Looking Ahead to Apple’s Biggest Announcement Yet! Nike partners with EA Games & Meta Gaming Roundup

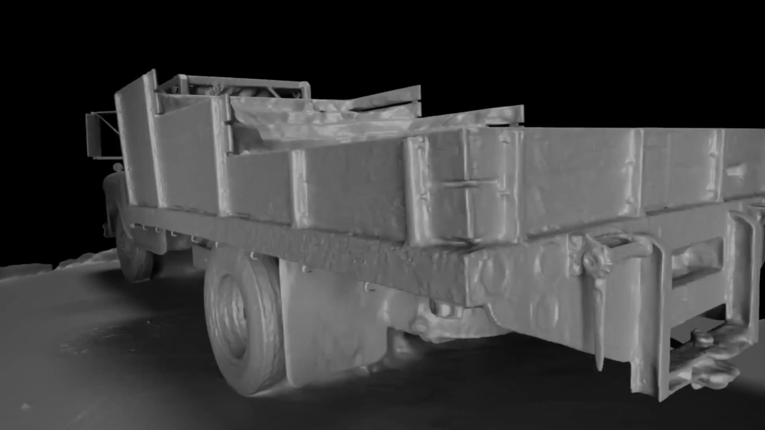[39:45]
And you can just capture a video and then you can explore that environment, which is pretty crazy and makes all this stuff a little bit easier to access as well.